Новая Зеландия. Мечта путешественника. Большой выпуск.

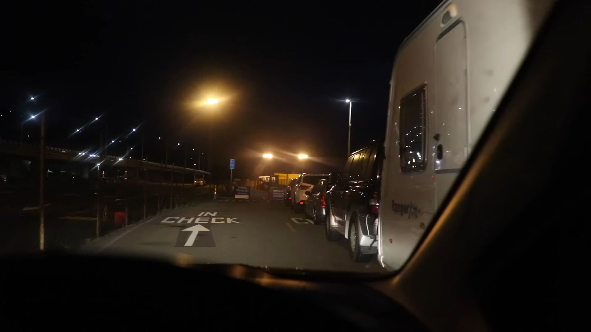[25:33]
Сейчас 6.30 с утра. Я приехал в портовый терминал Беллингтона для того, чтобы загрузиться на паромчик и отчалить к Южному острову.